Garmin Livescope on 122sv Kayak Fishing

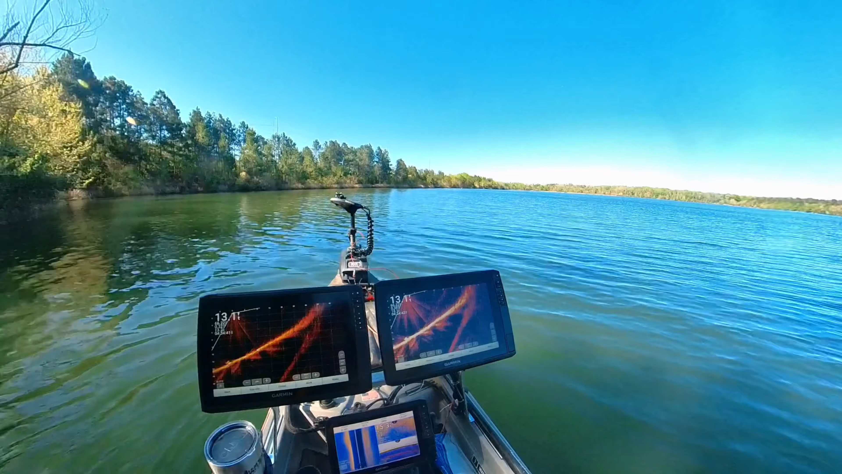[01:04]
I'm just turning it right now and I have it on forward position
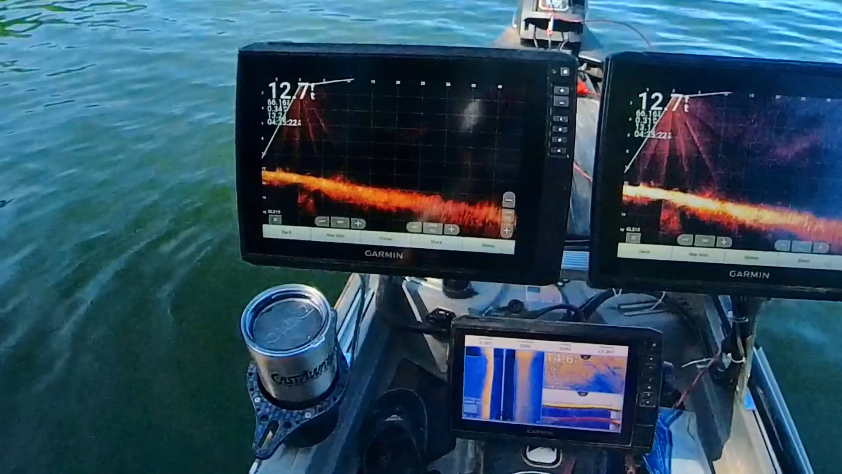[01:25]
I'm going to try to hold my position right here since we see some swimming along
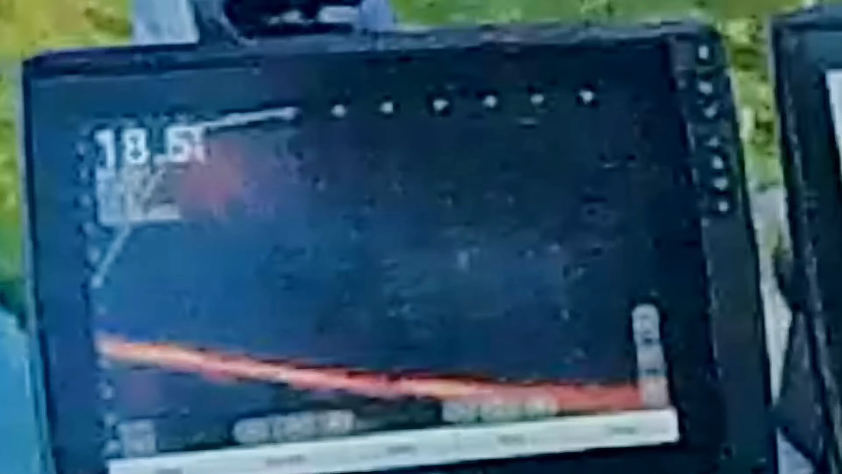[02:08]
nine inch so do you see the little white dot that's like to the right to the center
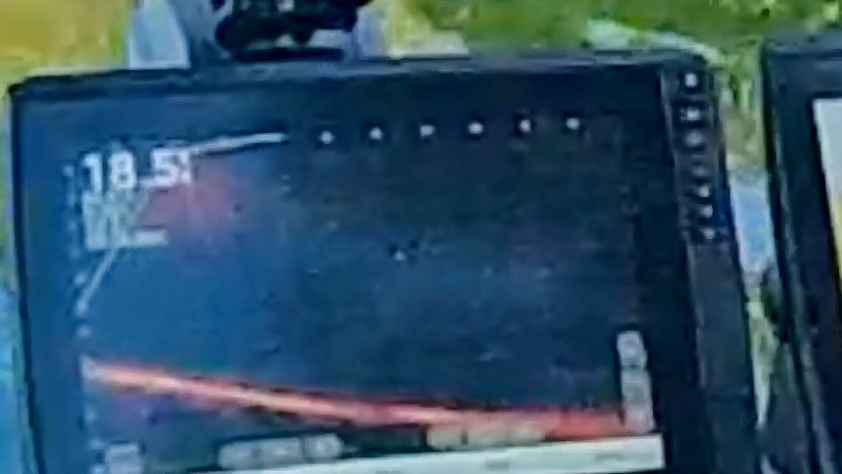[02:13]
one thing that I did find I was resolution was very important to me I wanted to hire higher the resolution the better and I am finding that that's not necessarily the case I feel like even though the resolution is much lower on the 93 SV than it is on the ultra series 10 inch and 12 inch the picture
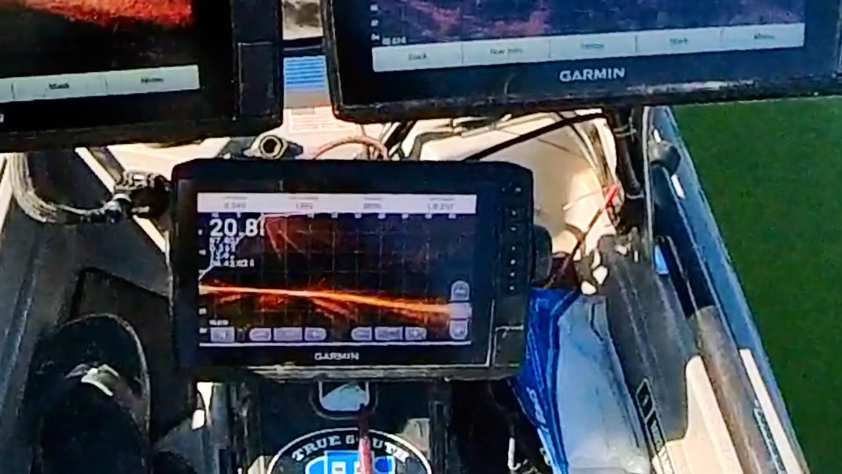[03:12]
FB UHD right there now I need
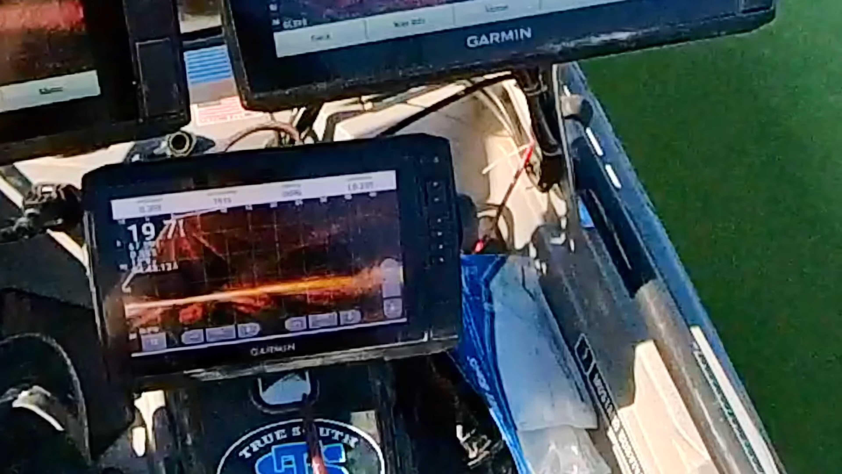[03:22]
I'm not pushing those fishes at all
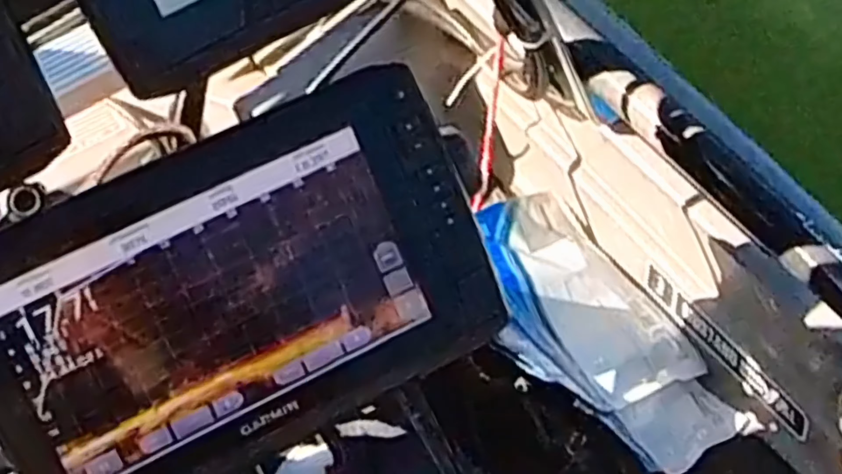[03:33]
so right here actually you can see not only the echo map ultra 12 inch screen and the 93 SV UHD also
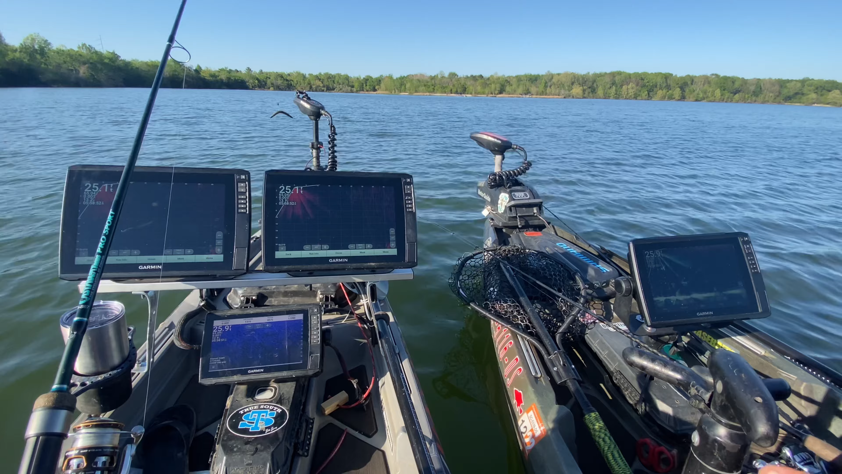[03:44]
with my buddy Sam can fish and he has the echo map ultra 10 inch on his kayak so you can see all and it's very difficult to see a difference in the video and